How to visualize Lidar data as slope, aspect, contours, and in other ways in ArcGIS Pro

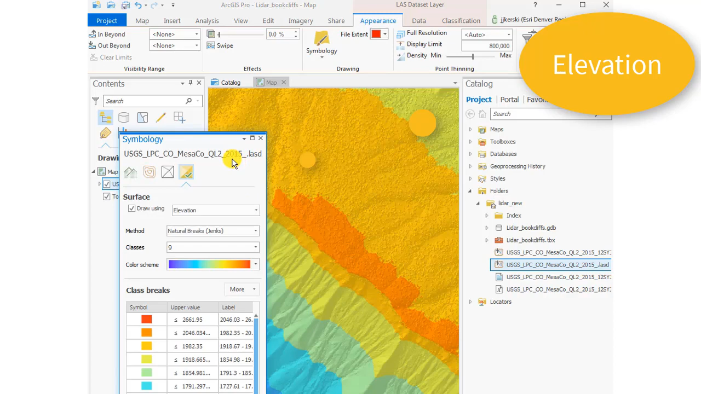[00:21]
Let's go ahead and select elevation, and we'll just take the default for starters. Nine class, natural breaks, Jenks, University of Kansas, Rock Chalk. So that's what that area looks like.
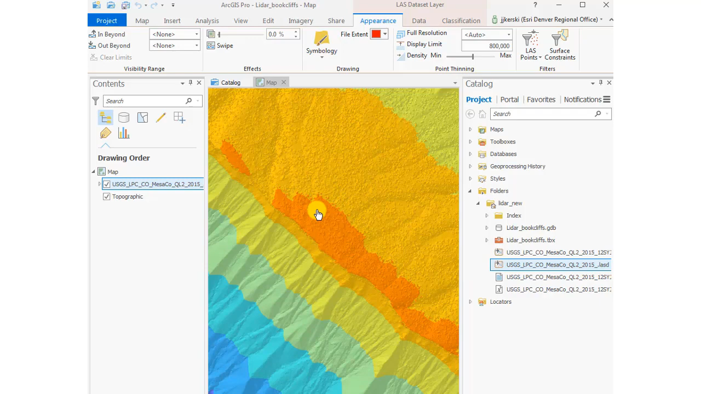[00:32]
Okay, ranging from blue, low elevation, to reddish, high elevation.
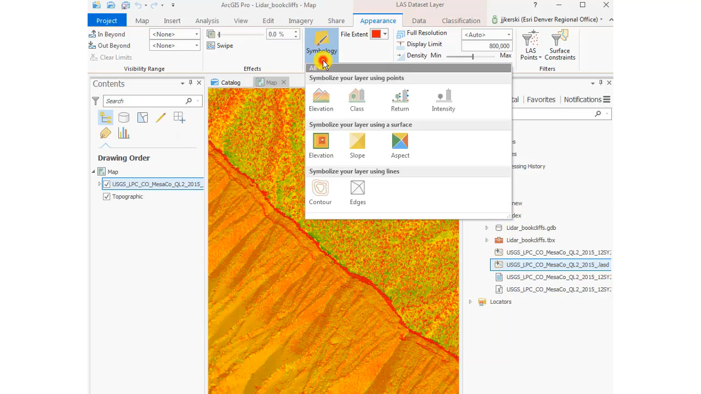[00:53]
Easy to bring it in this data into Pro for sure. Now let's go ahead and create an aspect map, the bluish meaning that it's facing southwest and the reddish facing toward the northeast with
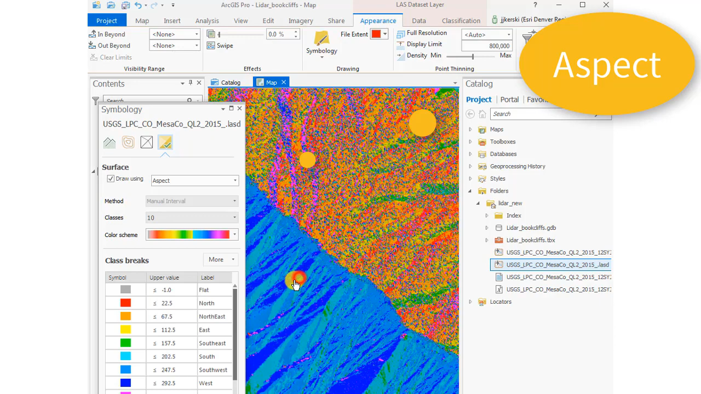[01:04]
that sharp ridge in there, as you see. And that's with a default tent class aspect map inside ArcGIS Pro.
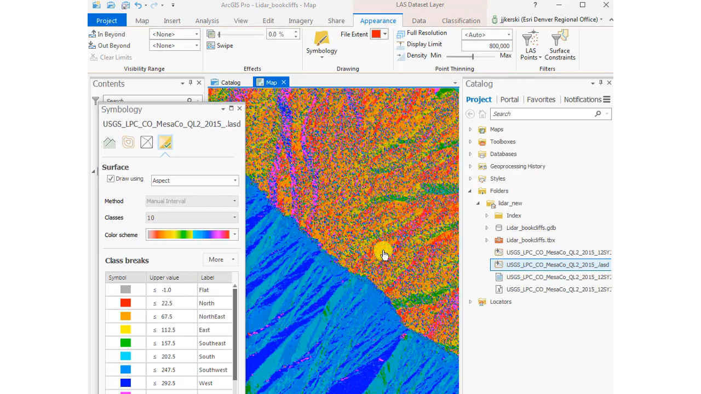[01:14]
Let's go ahead and create some contours. Visualize this in contours now.